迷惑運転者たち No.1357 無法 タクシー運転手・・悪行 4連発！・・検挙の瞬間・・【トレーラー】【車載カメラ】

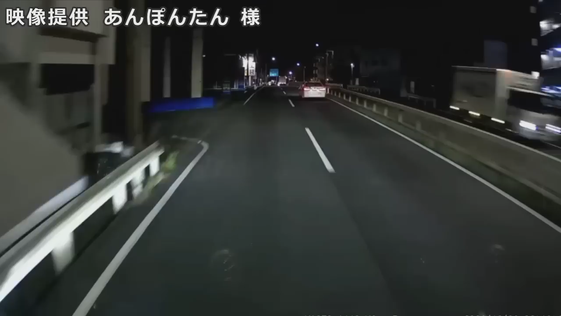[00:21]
パトカーがいても同じようにこの速度でこいつら走り抜けんのもね、絶対やらねえよね。捕まれ、集まったで、ぐずぐずぐずぐず言い訳すんだろうね。あれ？さっきのタクシーじゃないか、これ。